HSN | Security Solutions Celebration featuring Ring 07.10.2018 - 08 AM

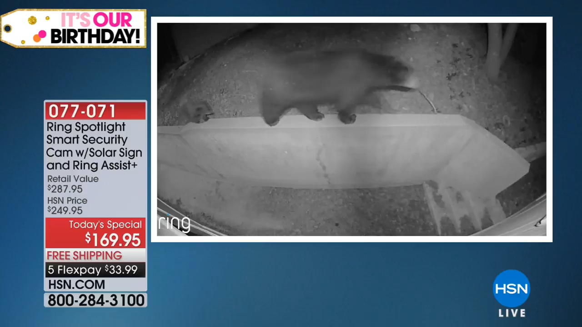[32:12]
every day hey somebody told me there was a bear on my house the other day i didn't believe it but there it is right there you are getting that incredible footage it's got night detection so you've got nighttime security